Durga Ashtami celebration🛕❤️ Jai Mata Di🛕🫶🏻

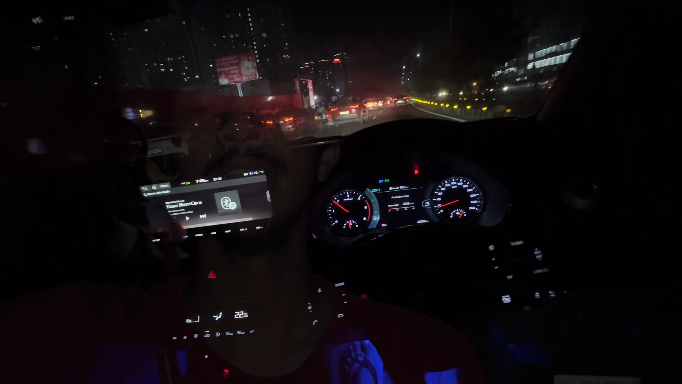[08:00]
भाई अपने माता रानी के पंडाल के बाहर पहुंच गए हैं, यहाँ पे देख लो बहुत ज्यादा भीड़ लगी हुई है, अंदर जाके आपको माता रानी के दर्शन करवाते हैं,
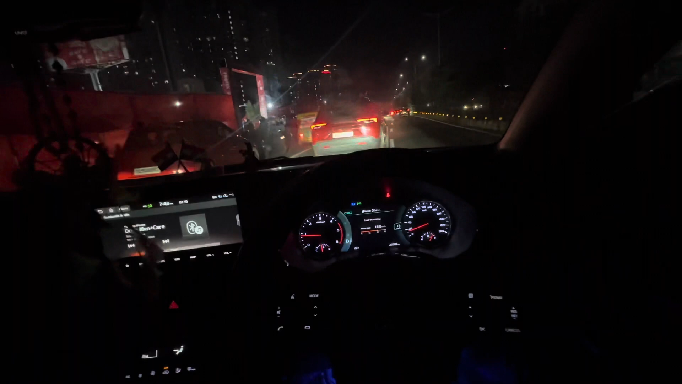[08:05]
पहले अपनी गाड़ी को पार्क कर देते हैं एक बार।
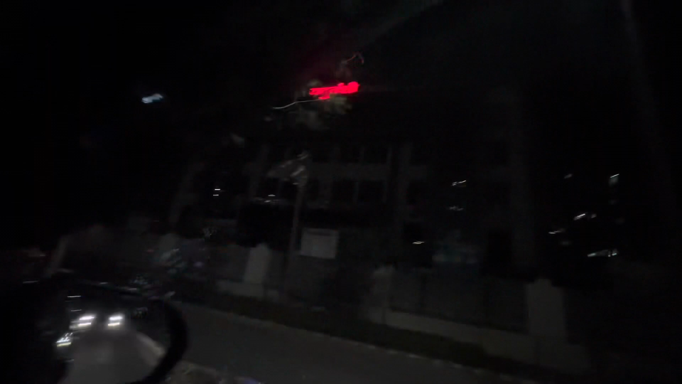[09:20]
भाई वाटिका में पहुंच गए हैं, अब आपको माता रानी के दर्शन करवाते हैं, यहाँ पे भी बहुत ज्यादा भीड़ लगी हुई है, देख लो दोनों के दोनों रोड पे इतनी ज्यादा गाड़ी खड़ी है, रोड दोनों ब्लॉक कर दिया है,
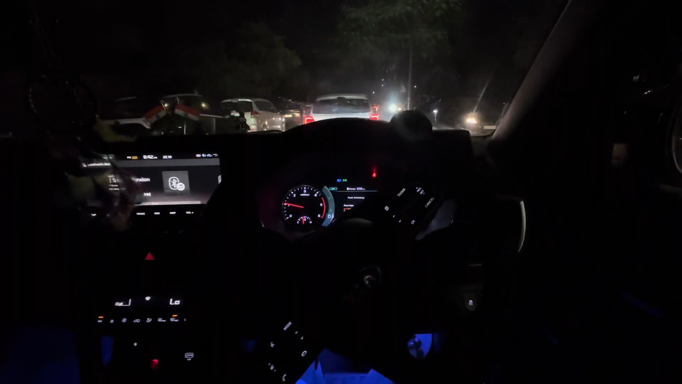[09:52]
आज दुर्गाष्टमी है, कल लास्ट नवरात्र है, जय माता दी। गाइस देख लो, नहीं तो रोड पे कहीं पार्किंग की जगह थी या
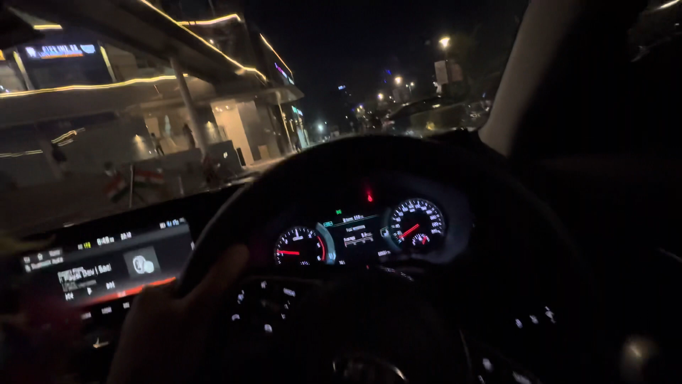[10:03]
टाउन स्केट टू मॉल में आए तो यहाँ पे भी पूरी की पूरी पार्किंग फुल है।
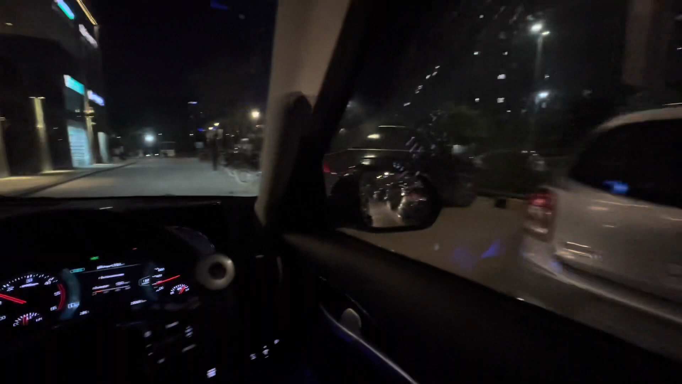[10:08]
गाड़ी के लिए यहाँ पे कहीं पार्किंग की जगह नहीं है, अपने बाहर रोड पे आगे लगानी पड़ेगी, फिर पैदल जाना पड़ेगा।
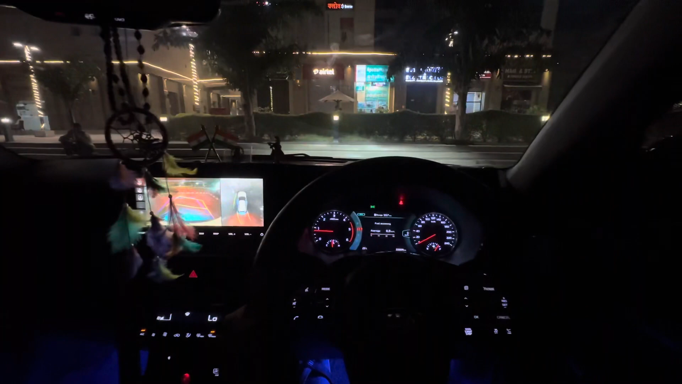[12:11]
टाउन स्क्वायर में पहुंच गए हैं, अपनी गाड़ी को पार्क कर रहे हैं, फिर चल रहे हैं भाई रिफ्रेशमेंट पॉइंट पे अपने पनीर फ्राइड राइस खाने।